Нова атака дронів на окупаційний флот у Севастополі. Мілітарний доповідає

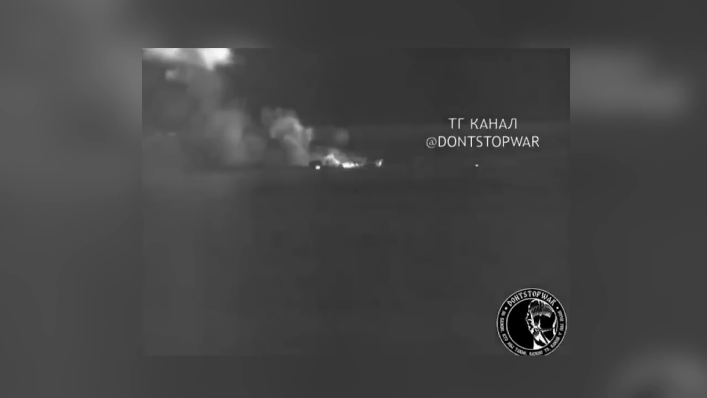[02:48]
Разом з тим, на одному з опублікованих відео після атаки зафіксовано, як один з морських безпілотників,
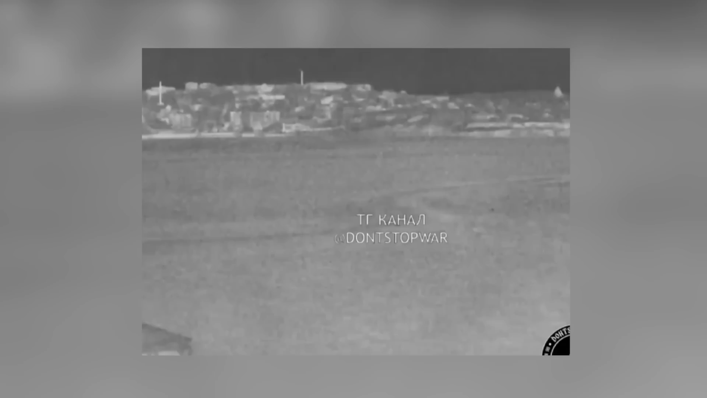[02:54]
ймовірно, врізається в бонове загородження та вибухає. Два інших змогли проскочити перешкоду.
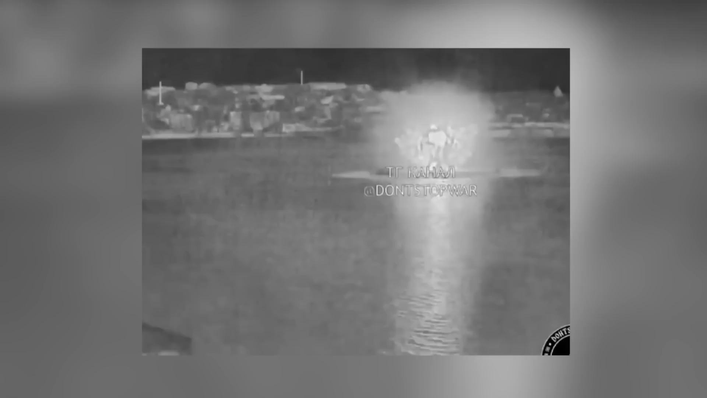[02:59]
Атаки водних безпілотників не відбувалися в зимовий період, але речниця оперативного командування «Південь» Наталя Гуменюк натякнула, що з потеплінням все може змінитися.